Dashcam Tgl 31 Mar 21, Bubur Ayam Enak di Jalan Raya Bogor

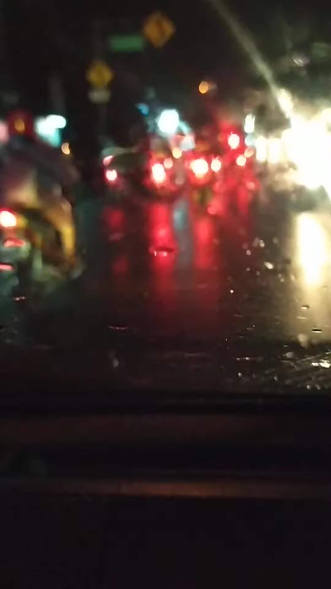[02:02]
masih hujan bro. Jalan Raya Bogor masih hujan.
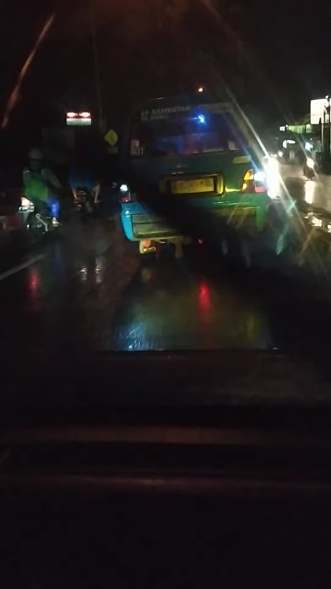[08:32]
Bubur ayam panas-panas, nah itu deket di puteran Villa Pertiwi. Ntar gue cucuk ini masih lagi macet bro. Ini samping sini nih rame terus. Enak sih, yang jelas sama bubur kalau panas-panas mah enak aja ya gak?